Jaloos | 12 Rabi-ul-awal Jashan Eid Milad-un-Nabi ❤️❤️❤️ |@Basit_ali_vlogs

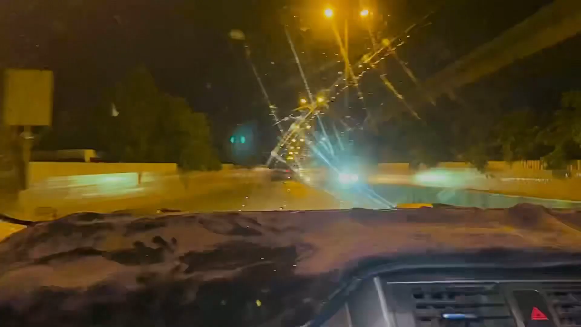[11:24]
ये अभी फिलहाल हम घर की तरफ ही जा रहे हैं, हमारा गर्दी करने का।